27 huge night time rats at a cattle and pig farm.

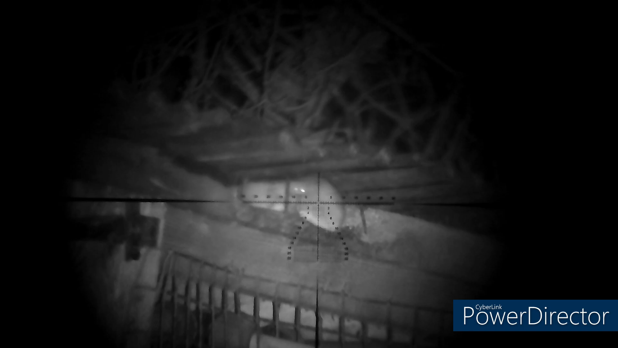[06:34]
I didn't think he'd get this next shot, there wasn't much of this rat's head showing whatsoever but he absolutely nailed it, absolutely perfect pinpoint accurate shot on this